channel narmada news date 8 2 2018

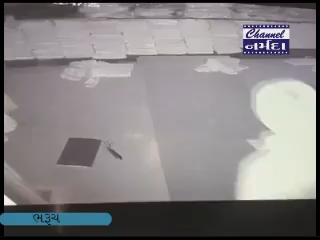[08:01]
તસ્કરો દુકાનમાં પ્રવેશે અને ચોરીના ગુનાને અંજામ આપે છે એ સહિતની ગતિવિધિ સીસીટીવી કેમેરામાં કેદ થઈ હતી।
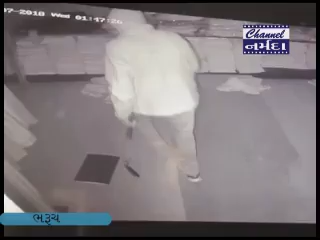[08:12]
બનાવની તપાસ બી ડિવિઝન પોલીસ ચલાવી રહી છે। આ આપણે ચોરી થઈ છે દુકાનમાં, અમારા અમદાવાદ અમે સિદ્ધાર્થ સોસાયટીમાં રહો,